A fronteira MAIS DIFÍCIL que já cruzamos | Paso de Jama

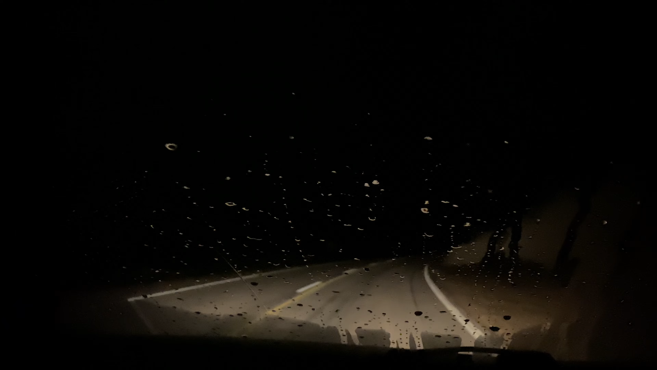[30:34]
A visibilidade bem baixa aí. Foi uma noite bem fria, os vidros também bem molhados. Mas a gente decidiu sair cedão para parar lá na fila e esperar a fronteira abrir, para quando abrir não ter toda aquela galera, né, na nossa frente e a gente conseguir passar.